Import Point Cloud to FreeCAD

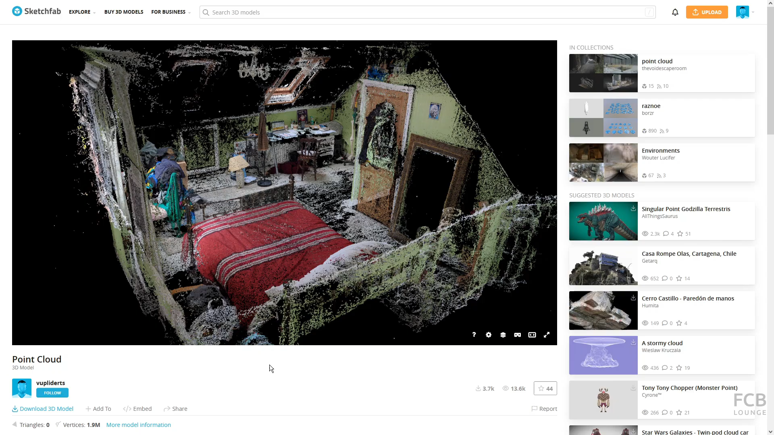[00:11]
manipulations of the point cloud i will be using this point cloud file which you can download from sketchfab and it's by
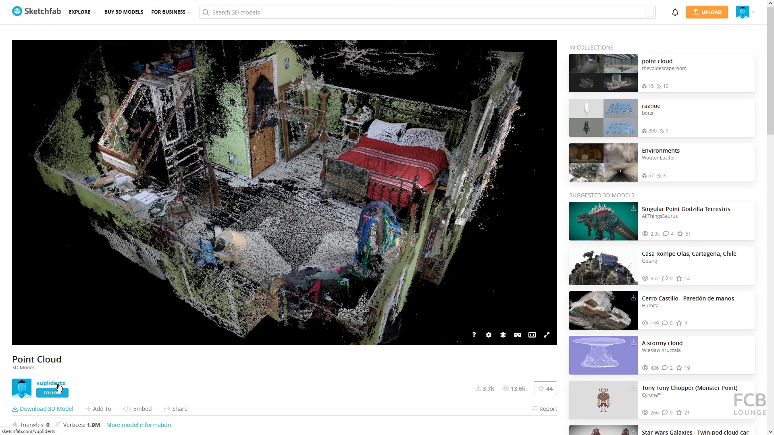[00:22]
whooplydards the link is in the description box below and i'm using free cad 1.0 in this tutorial so let's jump into free cad and i have an
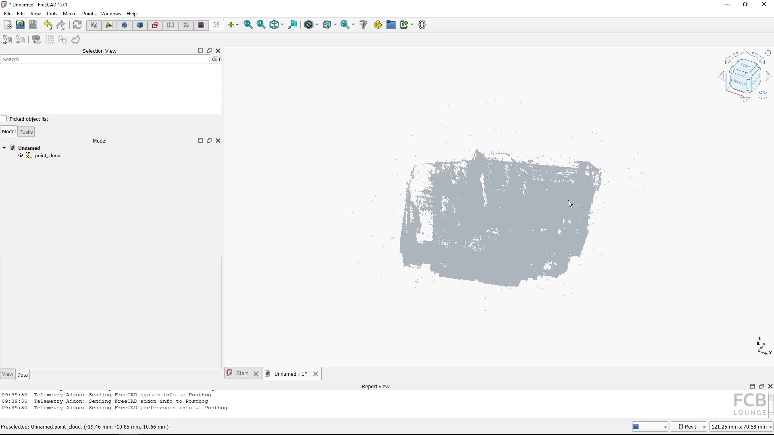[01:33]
see nothing or something it's a good practice to show view fit all so it's zoomed on the point cloud and you can see if i click on the point cloud it has a view property and the data properties and it's in the 3d view so
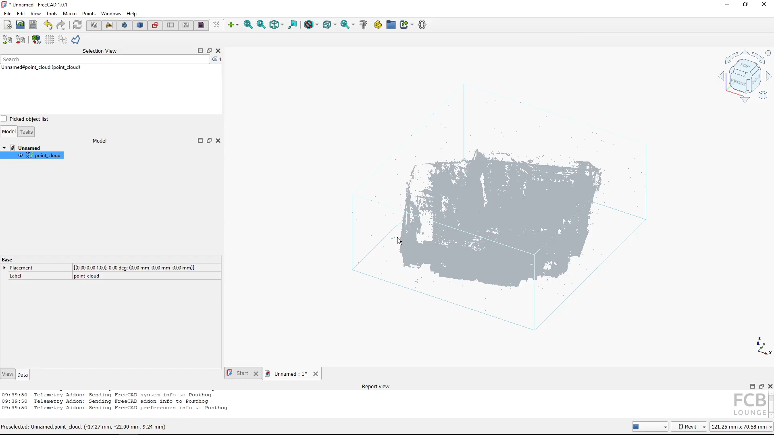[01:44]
now if i rotate around the point cloud you can see that it's there but
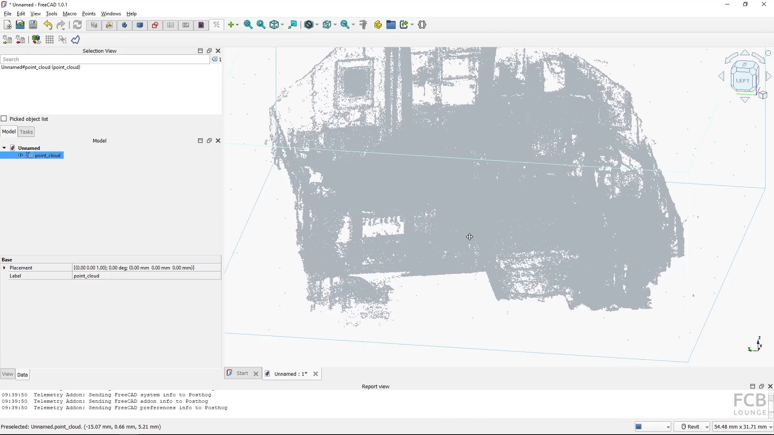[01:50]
it's not it's just all gray points which reduces what i can see in the point cloud so i will select the point cloud go to the view properties and here we've got an option of display mode and we have got four options the first one is points which shows just the grain points
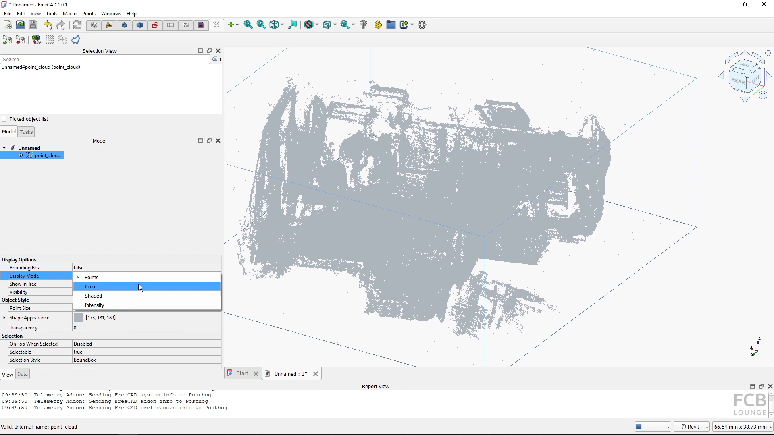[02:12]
if the point cloud has color you can make the color visible by
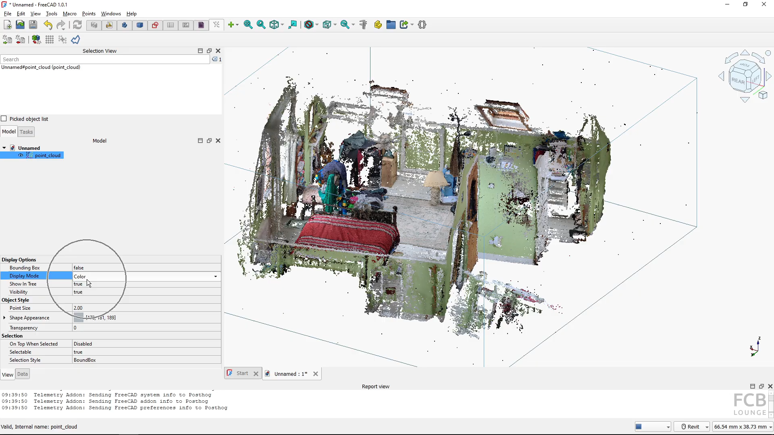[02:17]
selecting the color display mode and now you can see that the point cloud is much clearer
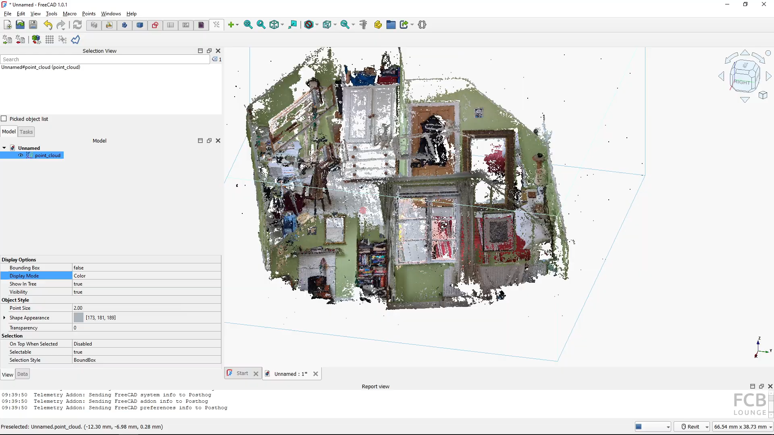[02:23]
to understand that i have a skeleton here i have a bed here and
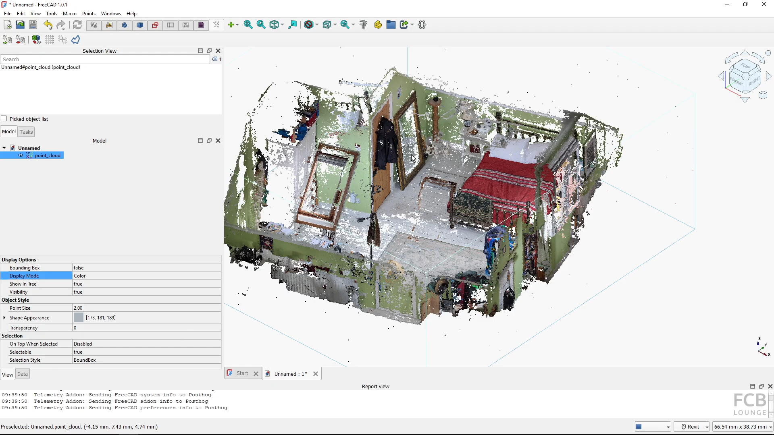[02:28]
a mirror here so this is nice then you have the option to turn on shaded not sure if this is practical and then intensity again uh probably
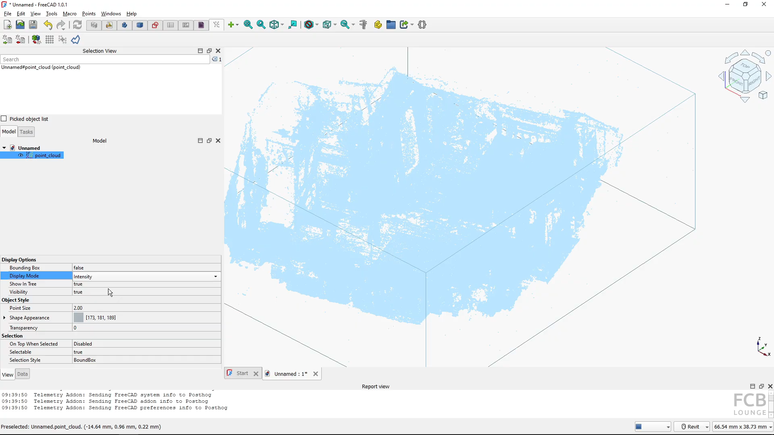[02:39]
it's best to just have the best to just have the color turned on now we can also
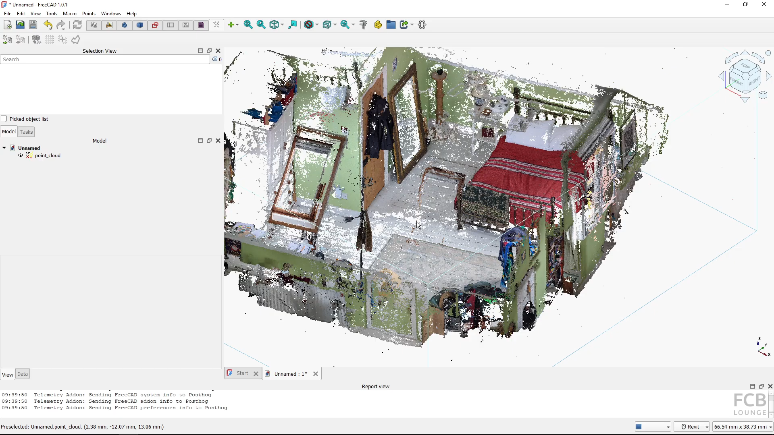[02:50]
adjust in the view properties if i zoom in you can see that i have got these spaces between the points and i can actually change the point size so
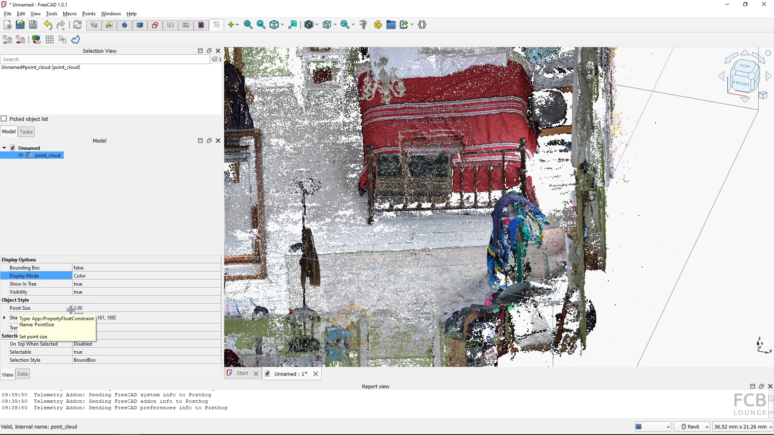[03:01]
if i change it to one you can see that the each individual points is smaller and this is just the visibility on my in my 3d viewport
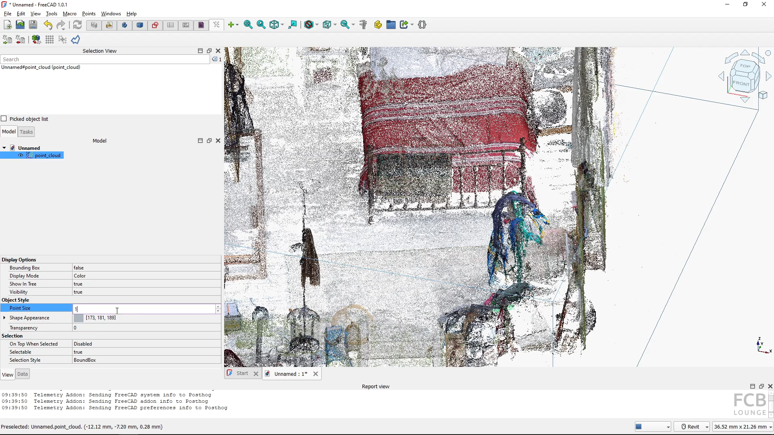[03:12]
and if i change it to five it makes the it makes the
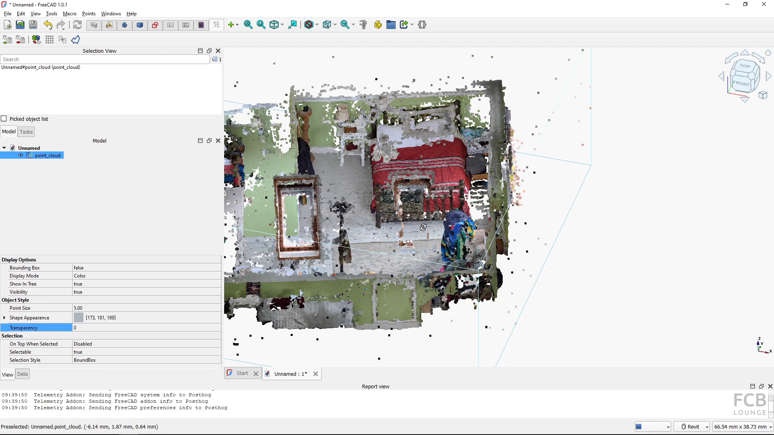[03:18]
it makes the experience uh with without the spaces so it
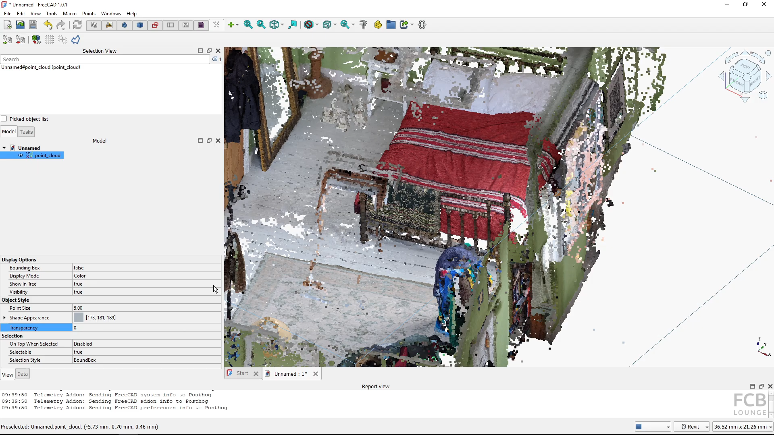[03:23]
fills in the empty spaces so this is the point size and the display mode i think these are the most important important properties now for
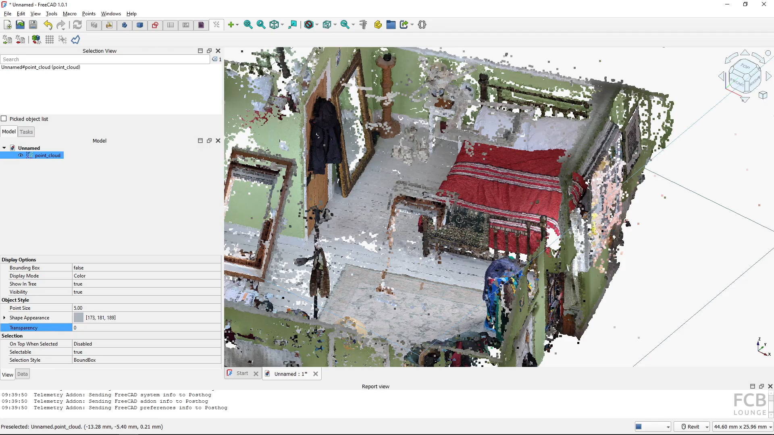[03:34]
the basic manipulation if i look at the point cloud from the top and
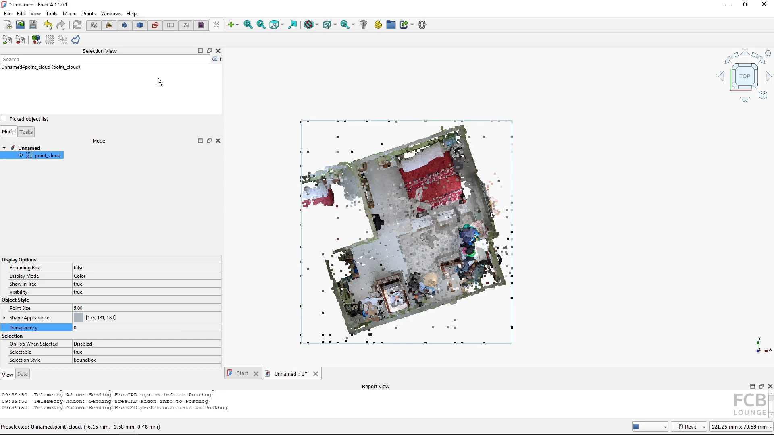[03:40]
if i switch to draft workbench i can actually use my move tool and move the whole point cloud and i will move it here or i can also rotate it so if i have the point cloud selected i can fire up the rotate tool and i can rotate it and i will just rotate it by hand like so so the basic modification works what unfortunately does